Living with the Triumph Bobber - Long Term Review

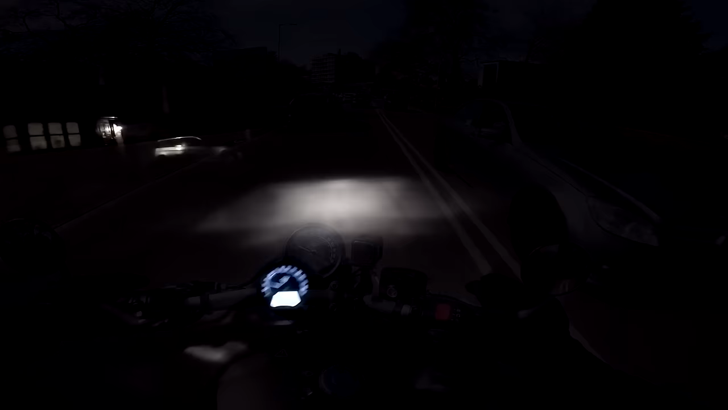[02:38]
So riding at night time on the Bobber then. Well, these cameras never really give you the full
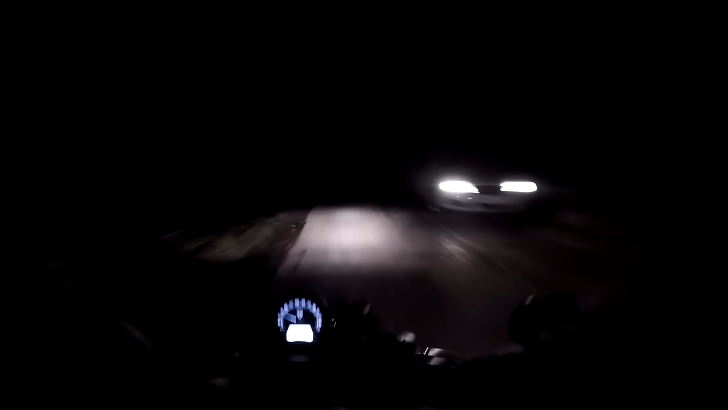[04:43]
I don't know if the camera's picking up, but I cannot see very far ahead on dip. Full beam, no problem. Luckily, I know this road pretty well. If you're somewhere you didn't know, it might be a bit of a problem.